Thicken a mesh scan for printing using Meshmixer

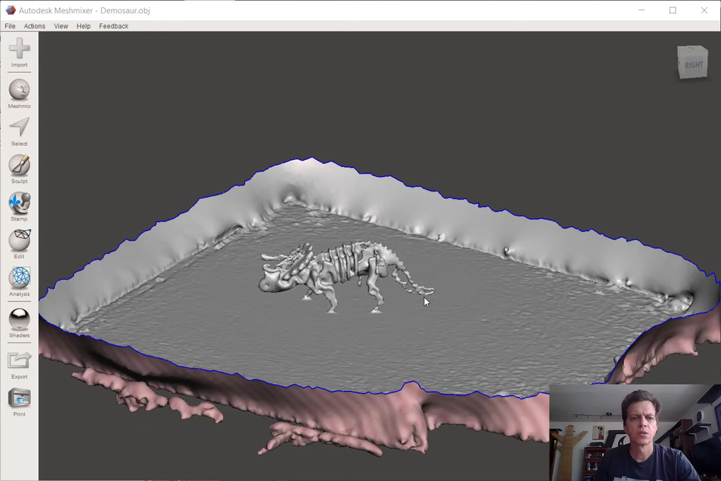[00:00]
Okay, so when I showed you how to trim your scans, I basically was using
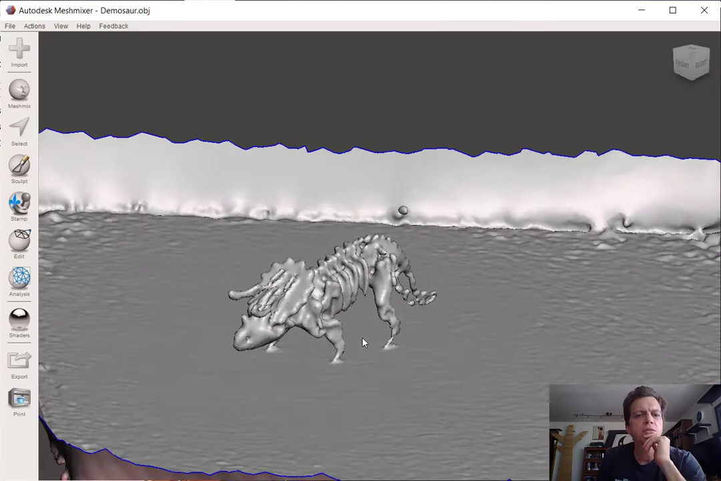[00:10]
this enclosed dinosaur form to demo,
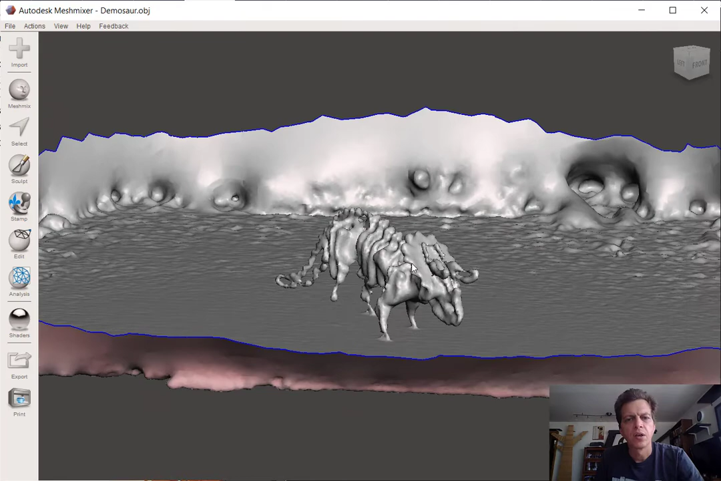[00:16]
but unfortunately it's rather difficult to get an enclosed model like this.
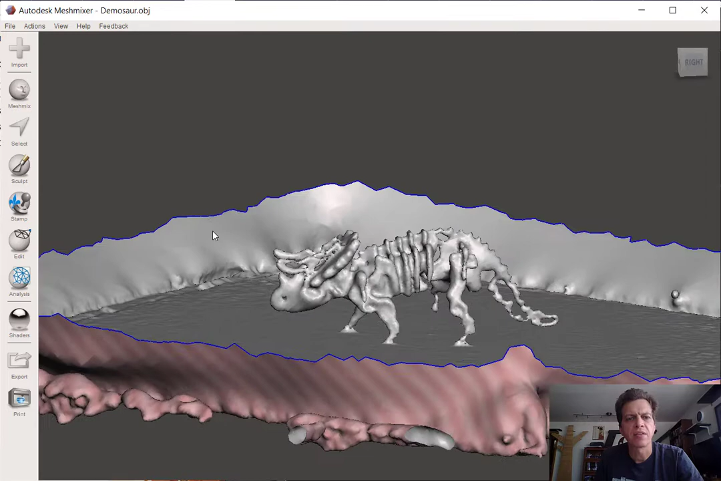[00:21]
A lot of what I'm seeing people getting are more of these open forms over here,
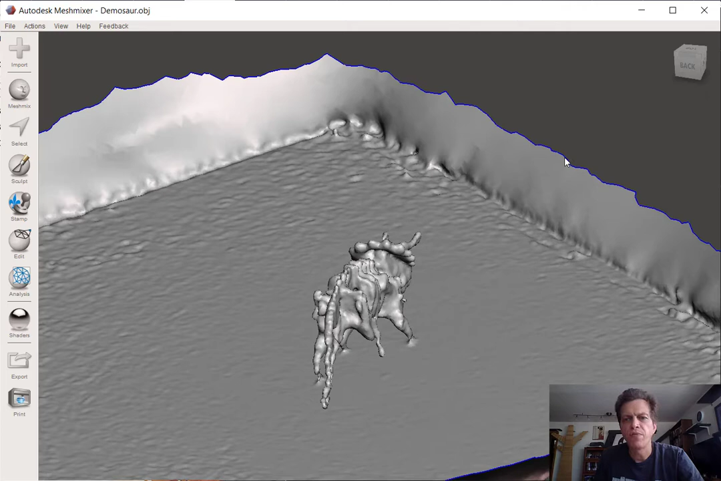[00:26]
like at the edges of this scan. You're just getting a shell, you're just getting an outer skin,
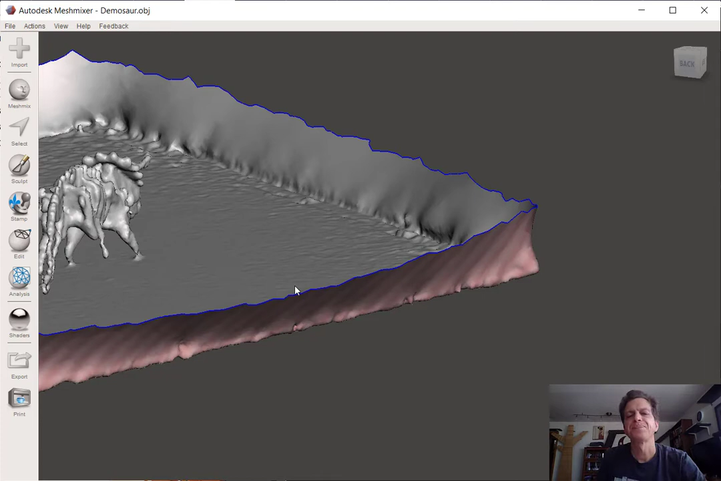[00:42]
so I'm going to talk about how to fix that so that you can make a printable part from it. To start with, I'm going to just select a corner of this, I for invert and D for delete, so the idea is that now all we have is this piece here.
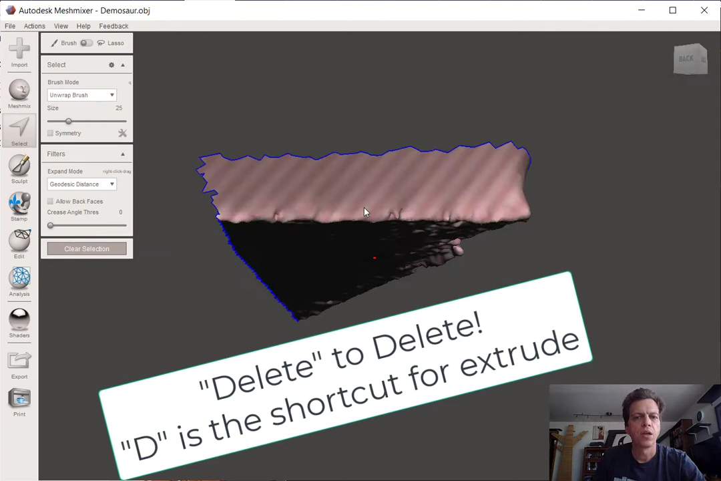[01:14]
If we try to auto repair this, all it's going to do is try and join these outer edges, the boundary together, and we'll end up with an inside-out part missing the face of our scan.
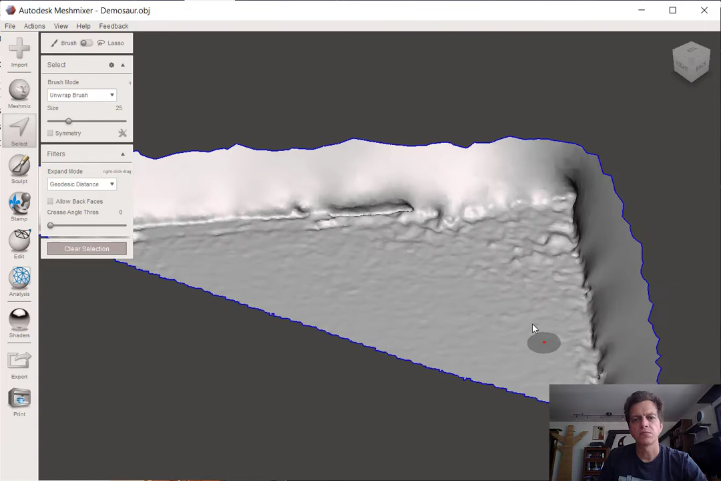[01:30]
So the face of our scan is here. The pink stripes, that's the back side of the mesh,
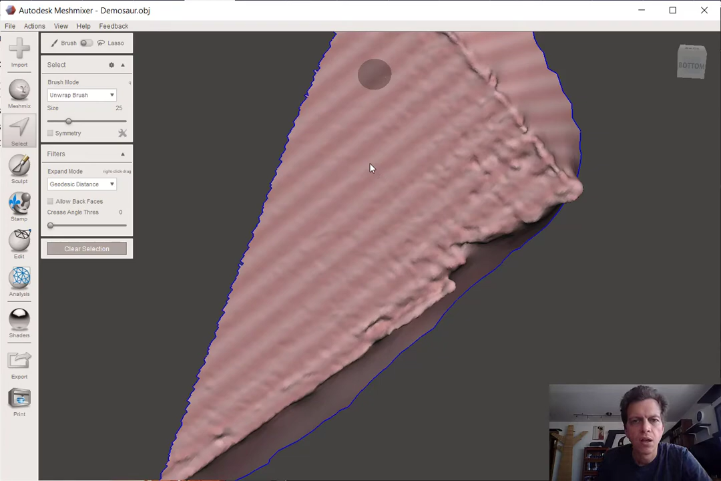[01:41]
referring to normals when we have either like the front or the back, and so the
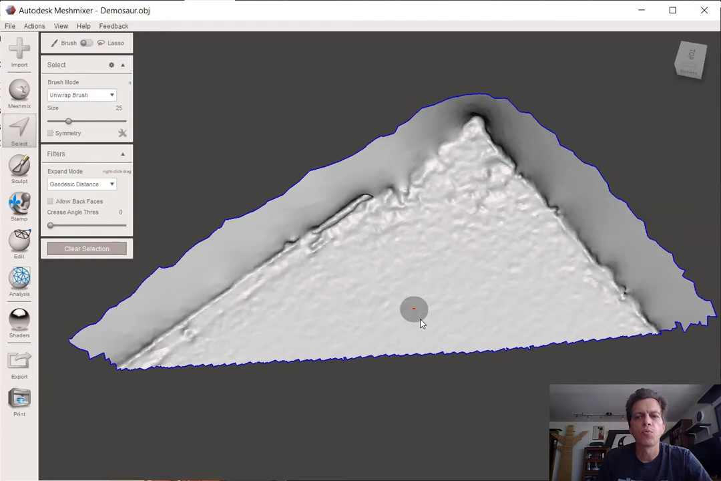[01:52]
way to fix this is to, I'm going to go to the select tool, command A for select all, and we're going to make this thicker so that instead of being an infinitely thin plane that cannot be printed and doesn't really exist in the real world, we're going to give it some dimension with extrude. Depending on what your selections are, you should get something that creates a thickness.
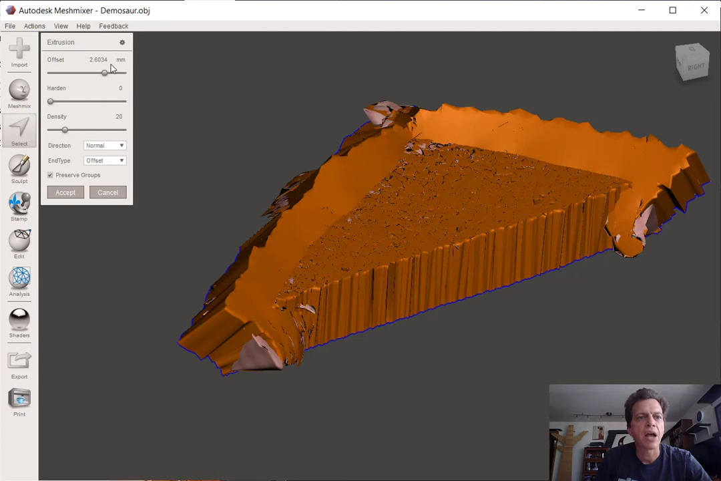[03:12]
Constant finds a good average for you, so it all works, but oftentimes what you're going to need is to thicken across the normals. Now this is set backwards, so we're going to offset in a negative number over here so that it extrudes away from your outside face and thickens all of your inside faces. and now you have a printable part. Something that I've noticed is that some people are having trouble getting this particular tool to work.
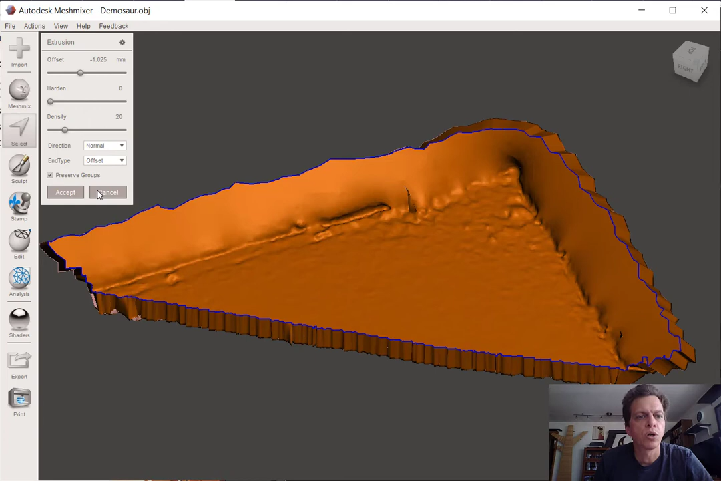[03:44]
So if you've got a part like this and when you go to extrude it, shift command A for select all or control A and extrude. If you, when you select this, this kind of turns a deeper red and you get a red ring around it.
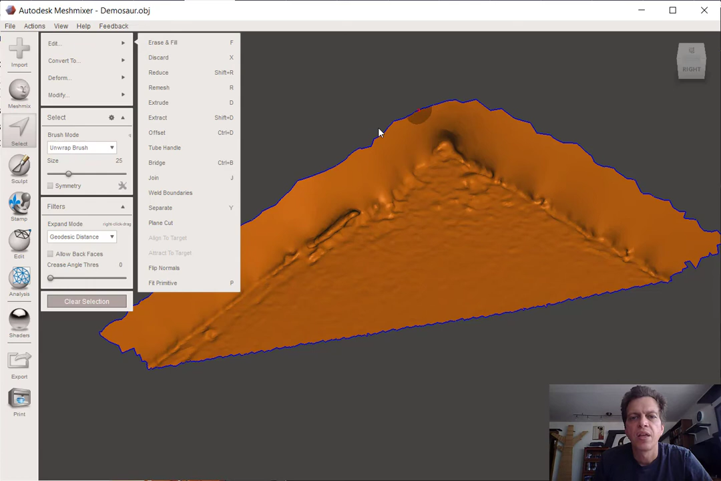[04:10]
That means that there is something wrong with your boundary line and we can fix that by, I'm going to go to W to show my wireframe.
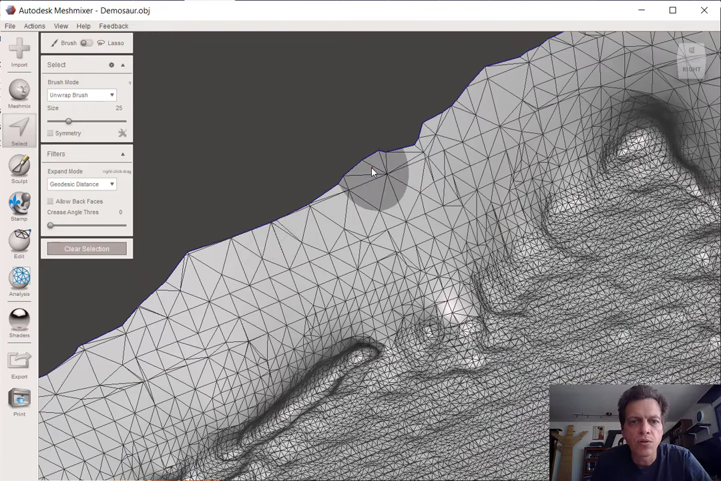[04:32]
I'm going to find an outer edge and double click it. And what that's going to do is it's going to automatically select my boundary.
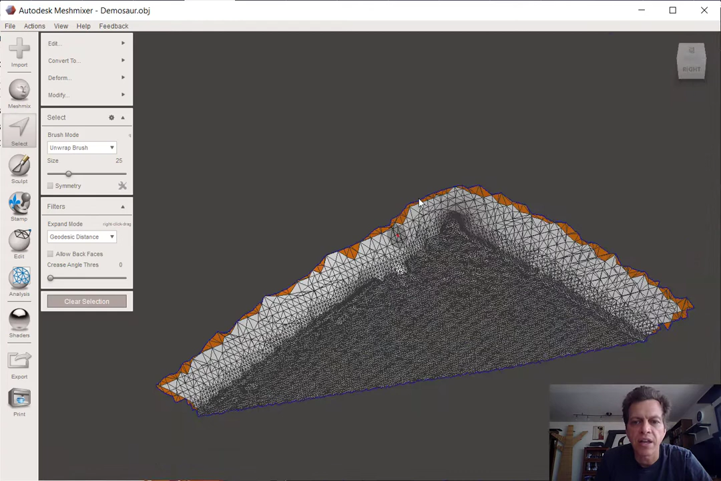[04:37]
W type wireframe off. It's going to get everyone too dizzy. If we modify, we can optimize the boundary and that creates a cleaner edge around the outside that doesn't have any overlapping and or non-manifold faces. And once you do that, you can just trim off that outer boundary with the delete key.
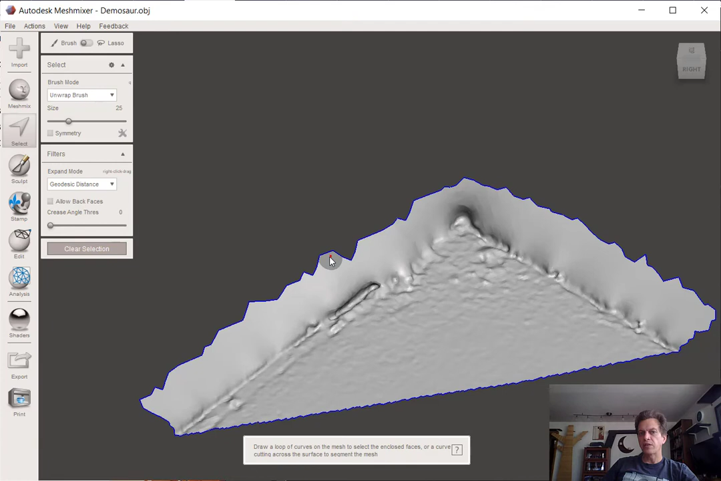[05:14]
Now, if you're losing too much here, you can re-mesh this to have more triangles. You can select that edge,
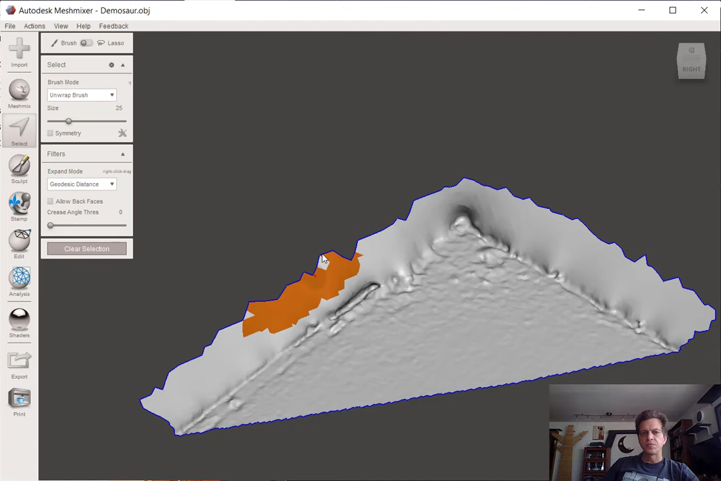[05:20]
edit, re-mesh, and increase the number of triangles that you have there so that you're not losing as much when you select that boundary. Notice it didn't lose much over here
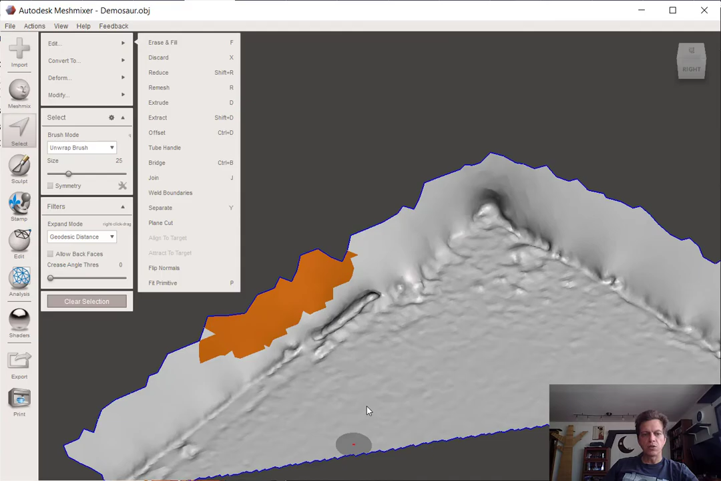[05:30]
where the mesh is very dense.